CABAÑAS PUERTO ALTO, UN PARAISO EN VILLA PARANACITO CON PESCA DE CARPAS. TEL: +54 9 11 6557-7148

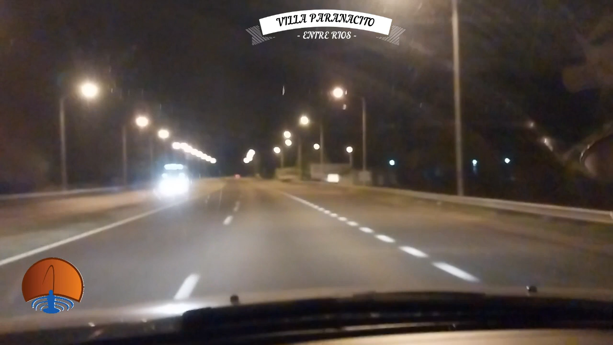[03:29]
Yo estaba pensando, digo, ¿cómo vamos a llegar al otro puente? La reposición. Acá estamos, Villa Paranacito, kilómetro 150.
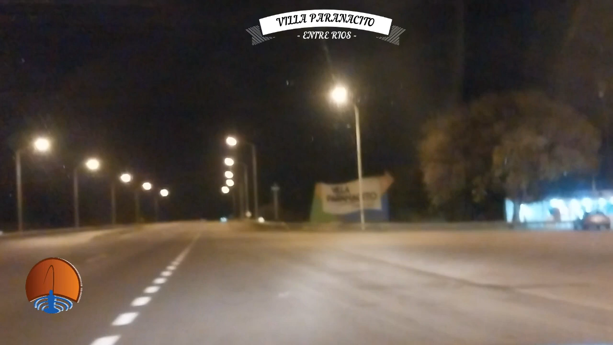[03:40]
Llegamos 2 horas y media más o menos, estuvo bravo el tránsito. Y acá tenemos hasta el kilómetro 14, Puerto Alto Delta.